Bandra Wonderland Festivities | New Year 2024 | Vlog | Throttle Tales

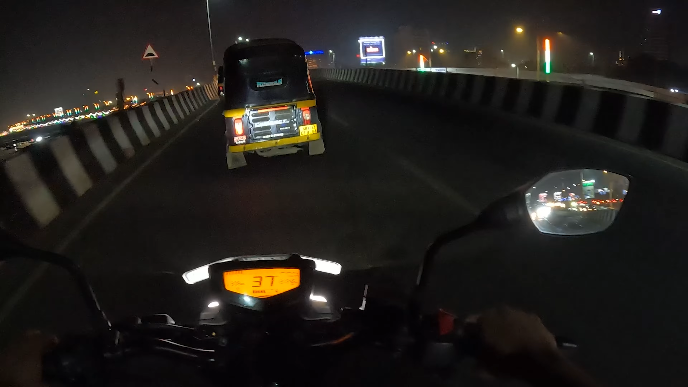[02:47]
लेफ्ट साईडला जे लाईटिंग दिसतात ते समोर, तिथे आम्हाला जायचं आहे आणि हा ब्रिज क्रॉस केला की आम्ही तिथे पोहोचू।